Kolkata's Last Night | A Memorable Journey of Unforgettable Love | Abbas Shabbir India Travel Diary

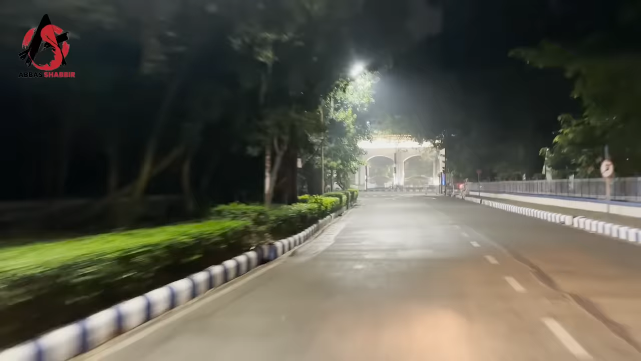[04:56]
इंस्टीट्यूट ऑफ पोस्ट ग्रेजुएट मेडिकल एजुकेशन, ये उसका एंट्रेंस है।